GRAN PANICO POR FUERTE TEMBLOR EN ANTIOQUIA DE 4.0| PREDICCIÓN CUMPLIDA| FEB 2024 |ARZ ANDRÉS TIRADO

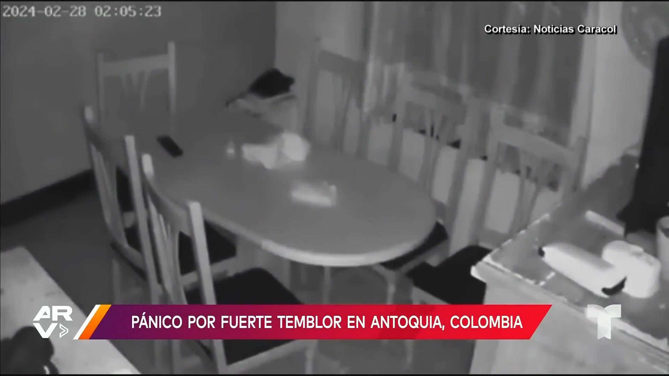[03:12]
Los vecinos compartieron en redes decenas de videos que muestran el momento de este sismo que despertó a todo el mundo esta madrugada. Algunos hasta dijeron que escucharon literalmente como la tierra rugía.